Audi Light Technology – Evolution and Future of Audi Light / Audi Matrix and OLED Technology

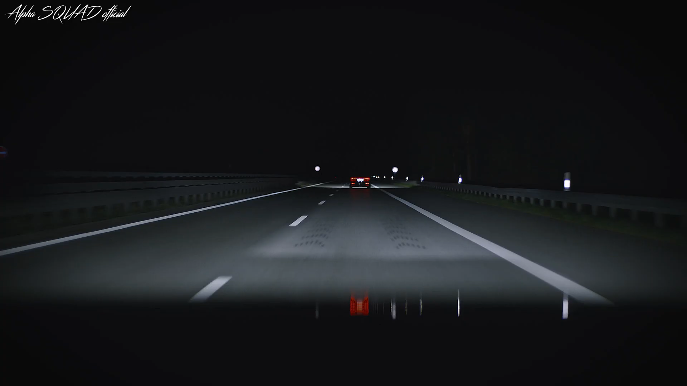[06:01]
On highways, it illuminates our own lane as a function you already know.